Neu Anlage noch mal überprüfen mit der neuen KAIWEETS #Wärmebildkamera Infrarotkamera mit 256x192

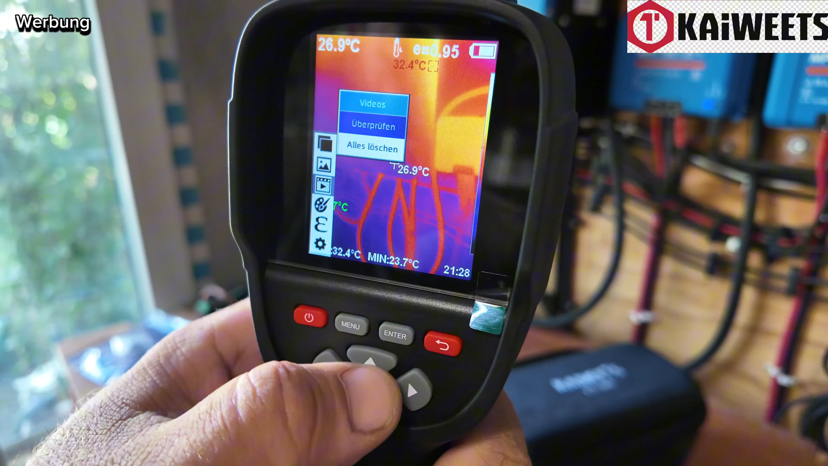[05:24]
On screen: spot 26.9°C, min 23.7°C
Hier sind jetzt zwei Videos drauf. Enter.
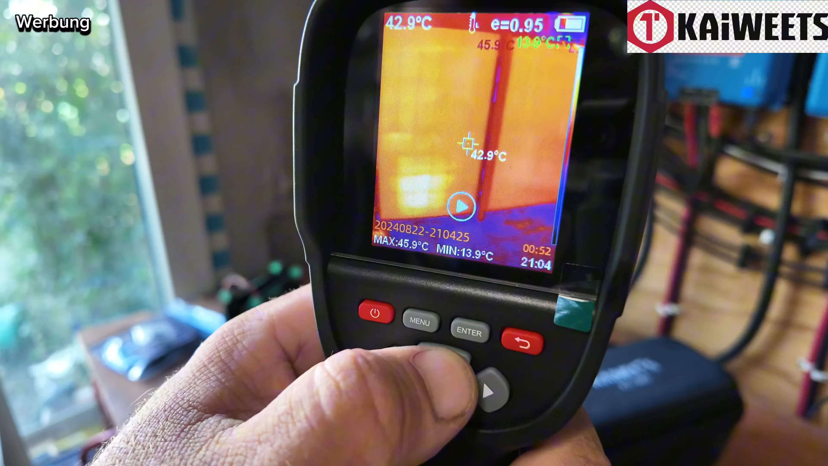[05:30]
On screen: spot 42.9°C, max 45.9°C, min 13.9°C
Und das Ganze nochmal Play. Hier seht ihr meine Zaun-PV-Anlage. Die Platten liegen jetzt um die 42 Grad.
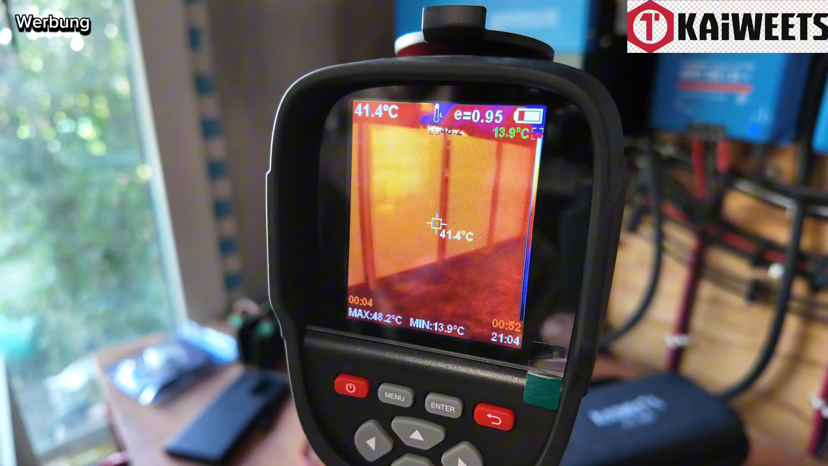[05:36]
On screen: spot 41.4°C, max 48.2°C, min 13.9°C
Ich hoffe, ihr könnt das einigermaßen erkennen. Aber ich denke mal schon, das sieht ganz gut aus, oder?
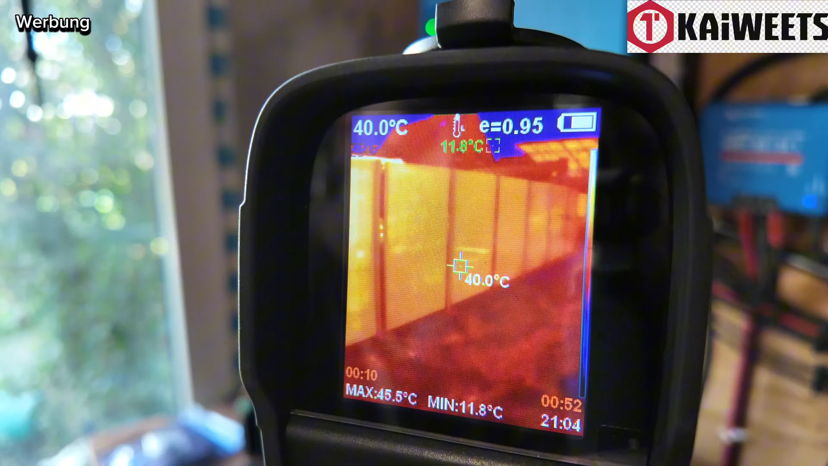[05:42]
On screen: spot 40.0°C, max 45.5°C, min 11.8°C
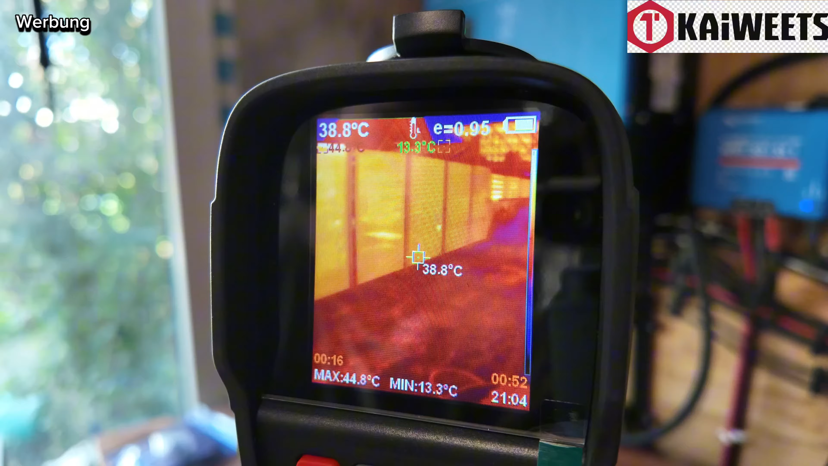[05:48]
On screen: spot 38.8°C, max 44.8°C, min 13.3°C
Hier habe ich mal den Zaun, wie gesagt, gefilmt.
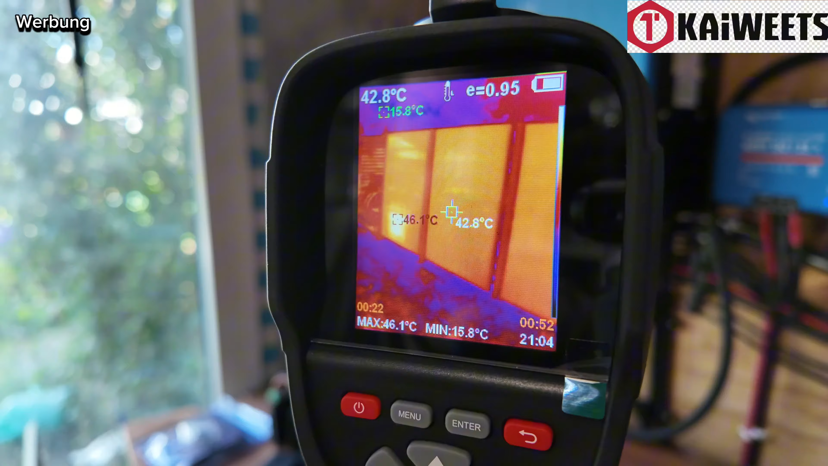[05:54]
On screen: spot 42.8°C, max 46.1°C, min 15.8°C
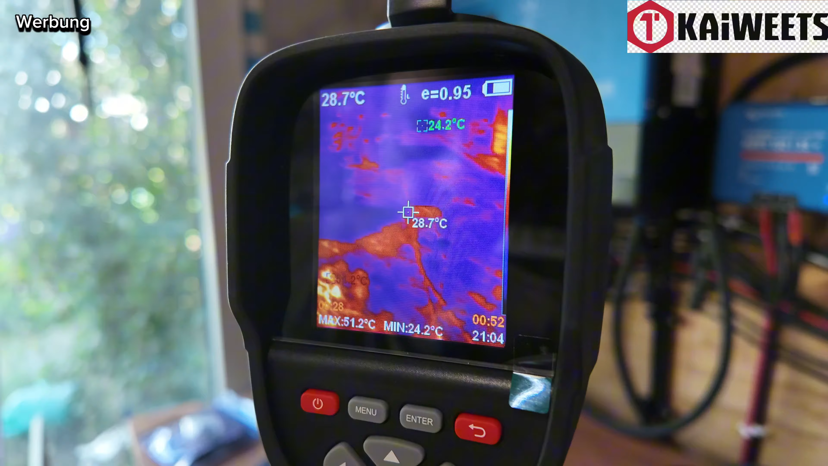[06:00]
On screen: spot 28.7°C, max 51.2°C, min 24.2°C
Ihr könnt halt auch erkennen, ob irgendwelche Shots drauf sind oder Hotspots auf den Platten. Irgendwelche Zellen, die extrem warm werden.
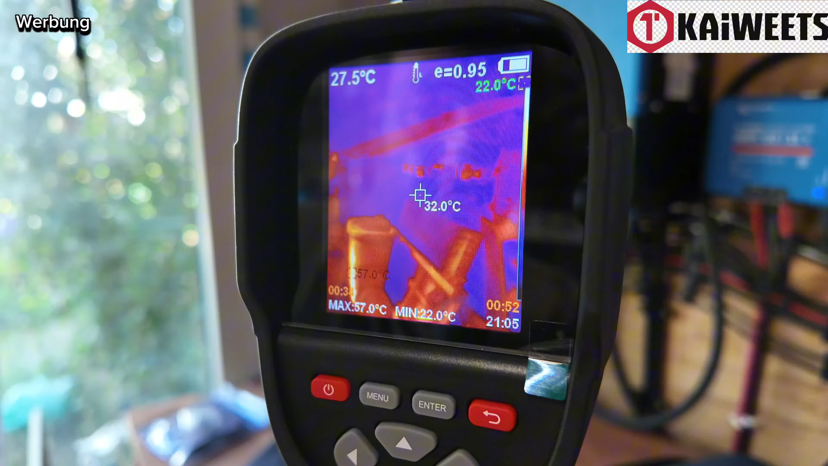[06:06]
On screen: max 57.0°C, min 22.0°C
Hier laufe ich gerade zu meiner Schwenk-Anlage mit meinen zwei Platten. Da habe ich auch mal drauf gefilmt. Im Hintergrund ist noch ein Baum zu sehen.
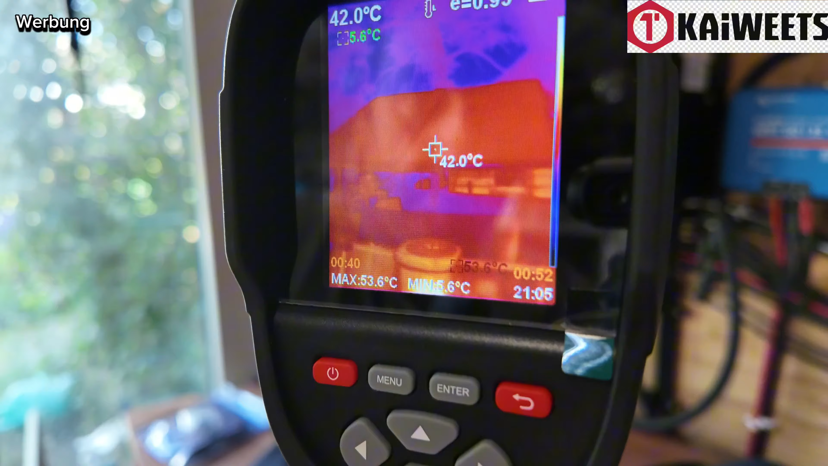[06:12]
On screen: spot 42.0°C, max 53.6°C, min 5.6°C
Einfach nochmal so, um zu zeigen, was die Kamera kann.
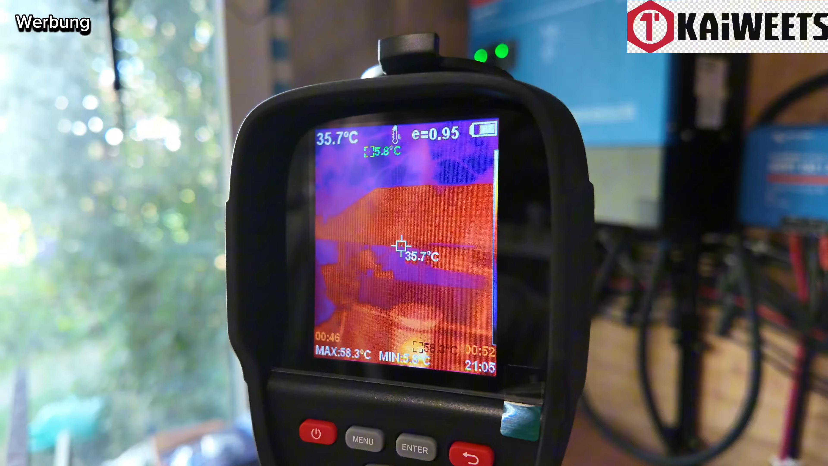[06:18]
On screen: spot 35.7°C, max 58.3°C
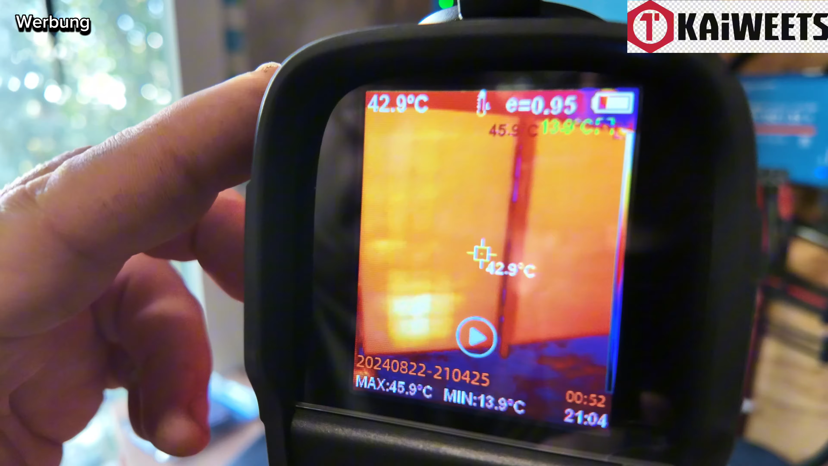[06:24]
On screen: spot 42.9°C, max 45.9°C, min 13.9°C
Gehen wir mal zurück. Und da ist noch ein zweites Video drauf. Von der Anlage hier drin.
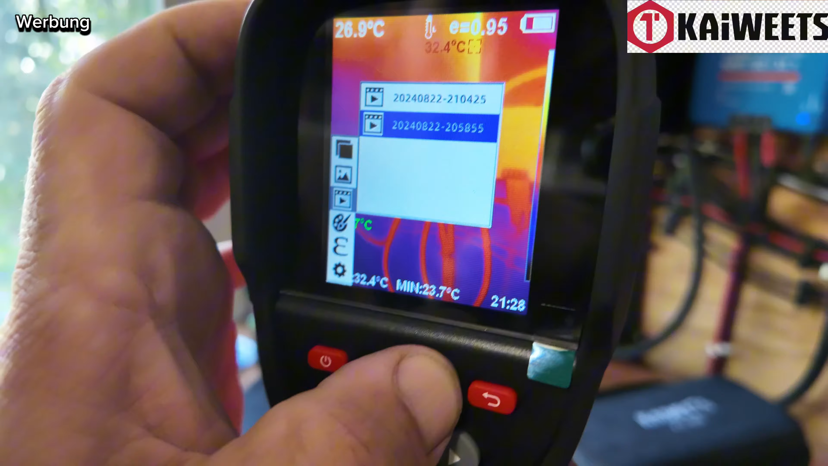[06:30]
Und das Ganze auch nochmal Enter, Play. Das sind alles Videoaufzeichnungen.
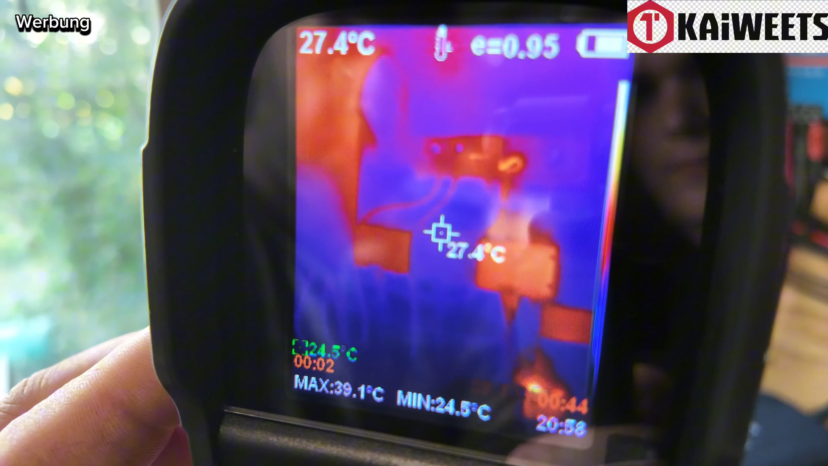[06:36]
On screen: spot 27.4°C, max 39.1°C, min 24.5°C
Also ihr könnt Fotos und Videos damit machen.
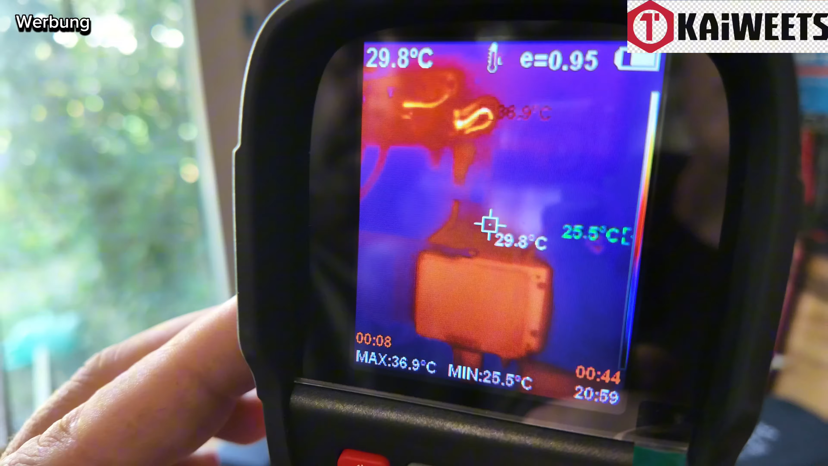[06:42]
On screen: spot 29.8°C, max 36.9°C, min 25.5°C
Das mal so ganz schnell auf die Schnelle.
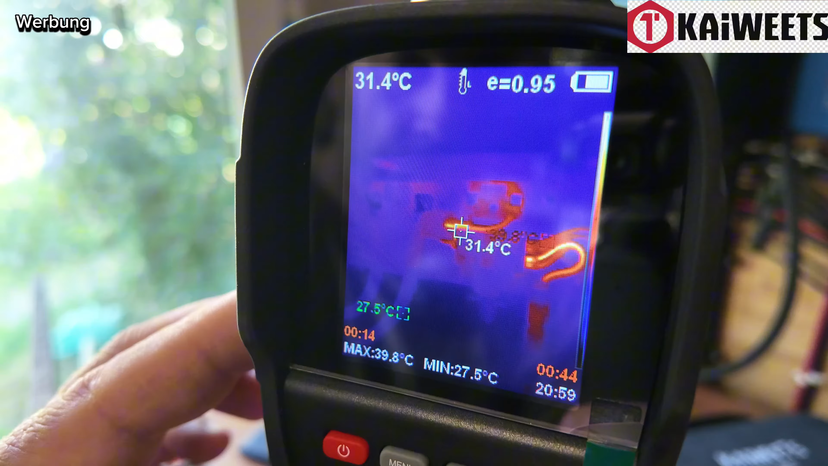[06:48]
On screen: spot 31.4°C, max 39.8°C, min 27.5°C
Gehen wir mal aus dem Programm raus. Einfach auf zurück.
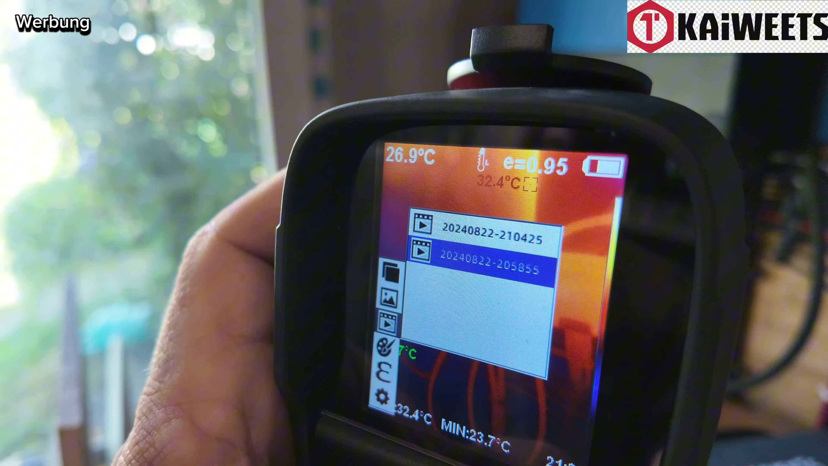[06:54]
On screen: min 23.7°C
Ihr habt ja, wie gesagt, da sind sehr viele Einstellmöglichkeiten hier.
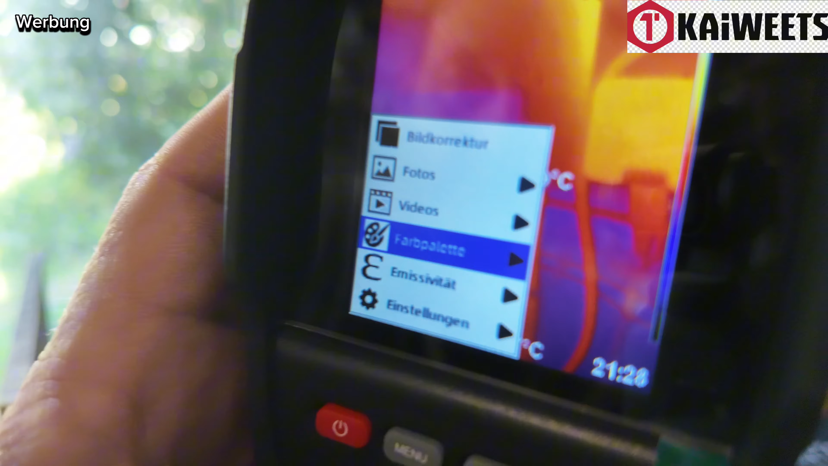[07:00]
Ihr könnt die Farben einstellen und diverse Einstellungen, Uhrzeit und sämtliche Parameter. Farbpalette.
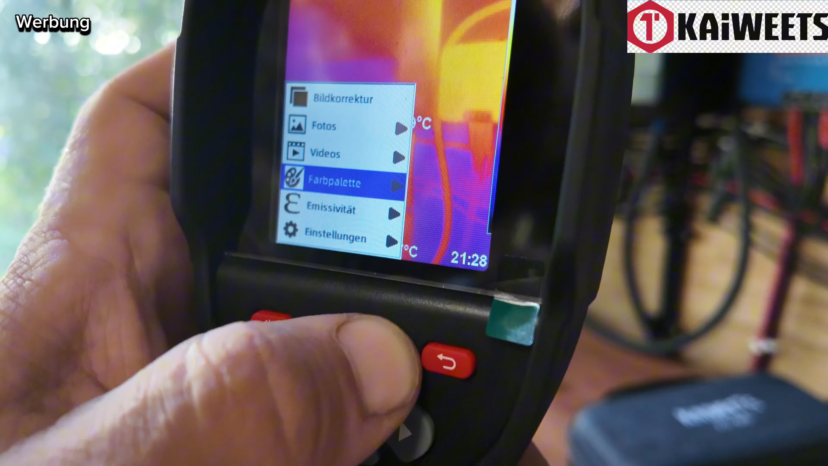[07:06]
Gehen wir auf Enter. Ihr könnt eure Farben einstellen, was ihr genau haben wollt. Das könnt ihr aber auch außerhalb des Menüs machen.